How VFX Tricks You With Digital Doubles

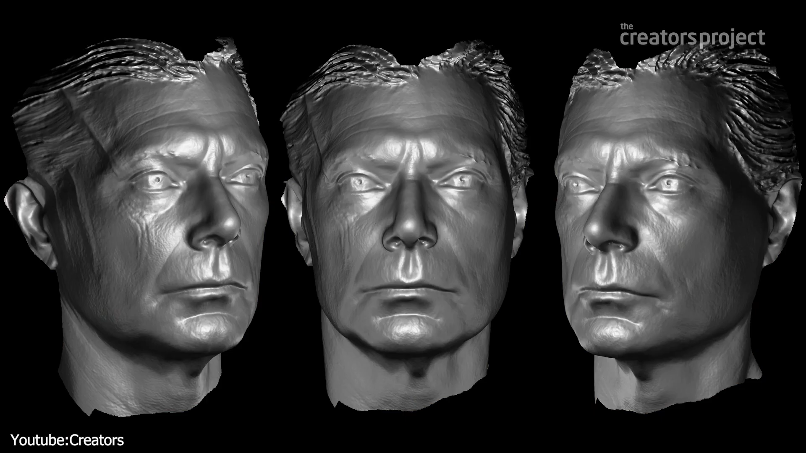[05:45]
This involves removing artifacts and unwanted elements from the 3D mesh and texture.